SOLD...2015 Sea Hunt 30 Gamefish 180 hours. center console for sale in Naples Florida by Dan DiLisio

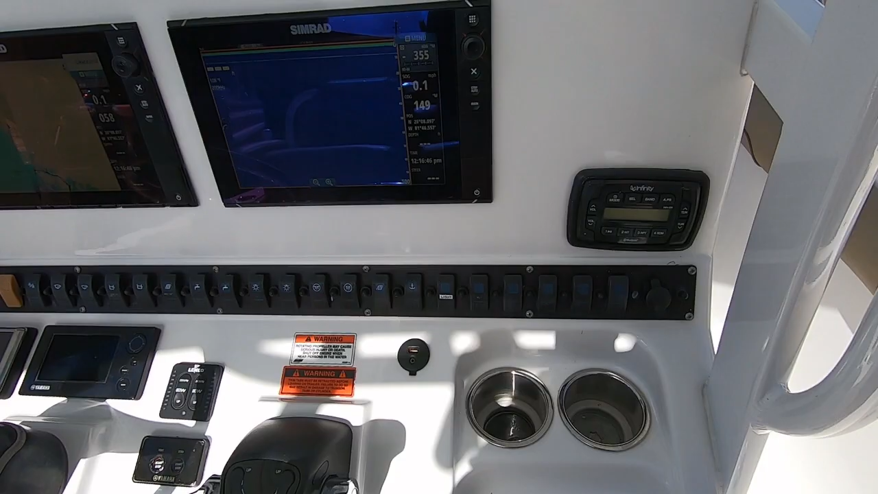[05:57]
Here we are again at the helm. Electronic shifter controls.